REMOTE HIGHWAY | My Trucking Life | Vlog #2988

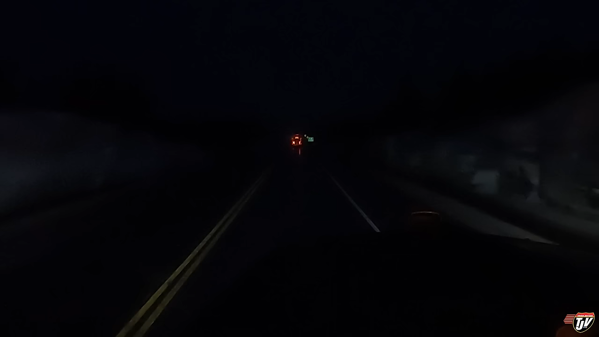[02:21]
gonna go ahead and assume that you guys all know what that flashing white light means on that vehicle in front of me right flashing white light like that means that's a school bus filled with kids you always want to give them extra space don't get too close